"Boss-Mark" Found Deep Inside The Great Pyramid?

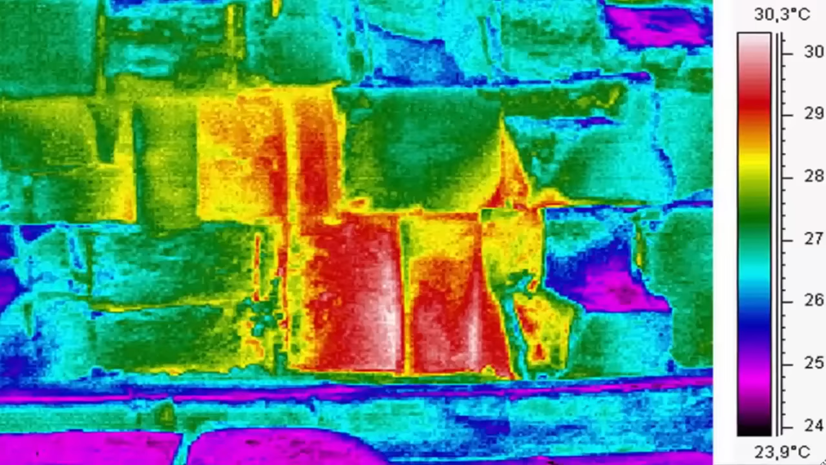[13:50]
On screen: scale top 30.3°C, scale bottom 23.9°C
very close to ground level. From the beginning, the team had always maintained that they would publicly disclose their findings.